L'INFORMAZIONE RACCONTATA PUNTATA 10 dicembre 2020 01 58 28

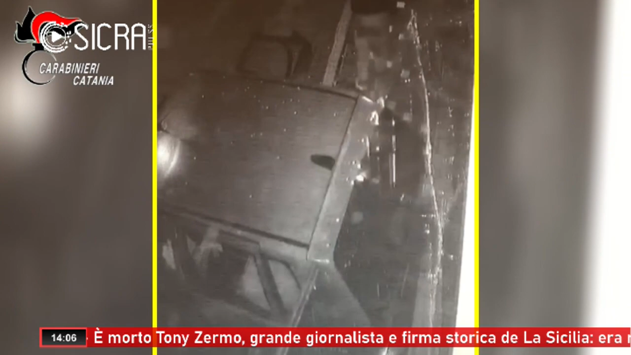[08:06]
A novembre poi i tre avevano accerchiato un altro imprenditore, passarono i carabinieri e dunque il colpo fallì.
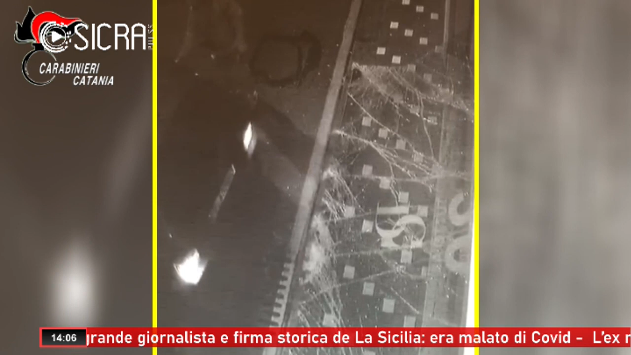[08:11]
Qua, come vedete, c'è la spaccata invece che riguarda alcuni negozi dell'Interland catanese.
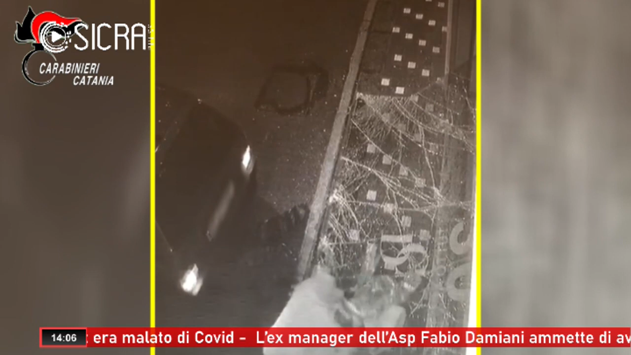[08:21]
Il trio a San Giovanni la Punta operò, ma anche a Battiati, dove, utilizzando come ariete una Fiat Uno,